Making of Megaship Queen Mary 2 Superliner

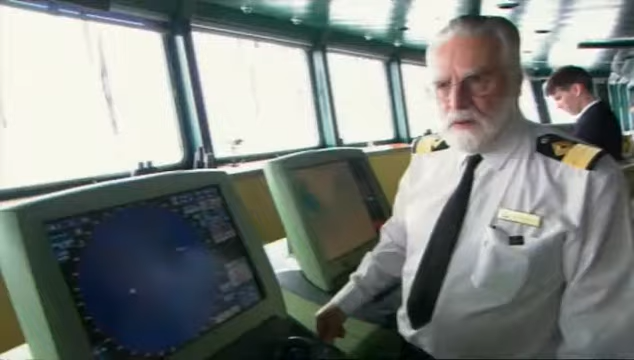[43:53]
we're now identified the ship approaching us on
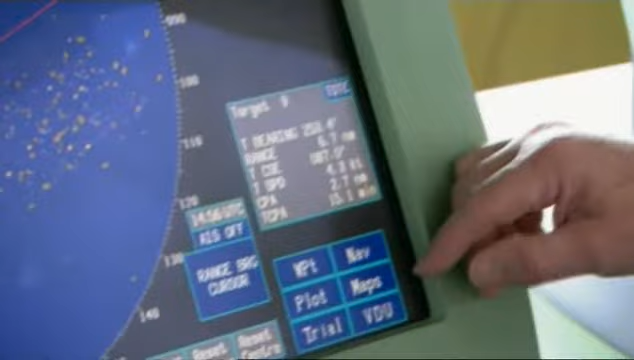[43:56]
the radar is indicating that she's travelling at 4.3 knots
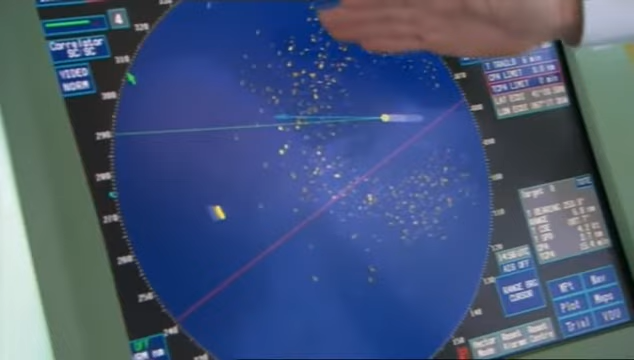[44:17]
the QM2 is safely on track